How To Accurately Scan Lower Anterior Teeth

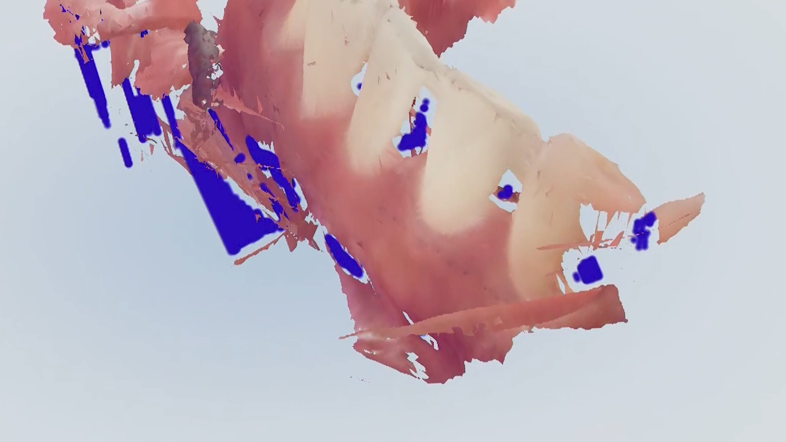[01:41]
Of course, there's some areas that are missing. I may need to change the angulation, but you want to see that the tooth or the teeth positions on the digital model do accurately match what the patient has.